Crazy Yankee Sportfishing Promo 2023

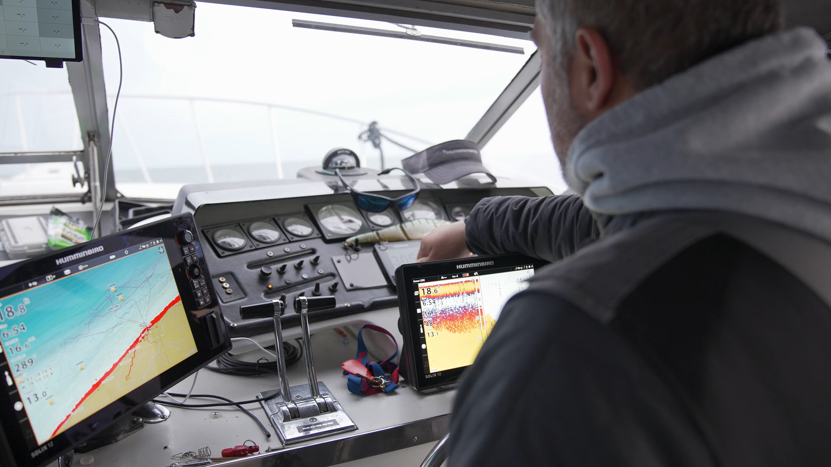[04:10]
We started out with the Digitroll downrigger when they first came out, and now we're onto the Optimums as far as Cannon is concerned. Great products. The great thing about Cannon and Humminbird is they work with each other. So they have this thing called the One Boat Network.